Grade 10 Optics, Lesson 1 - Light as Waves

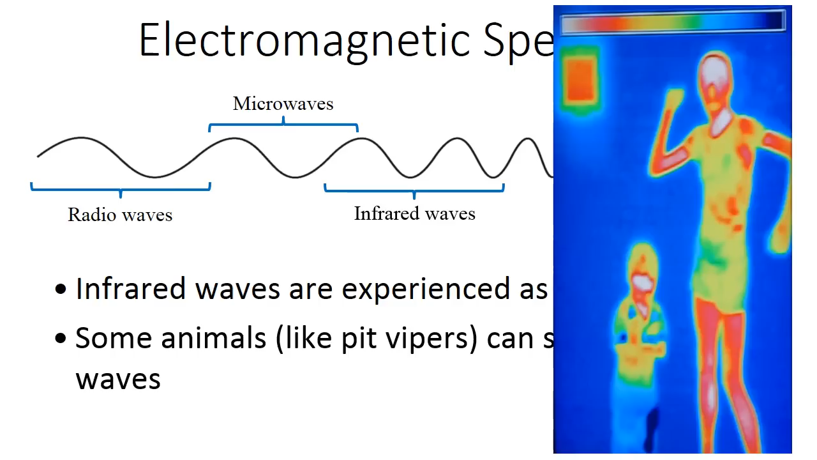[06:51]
But those are infrared waves. This is a camera that's been set up to sense infrared radiation. So you can see the different levels of heat coming off of people. All right.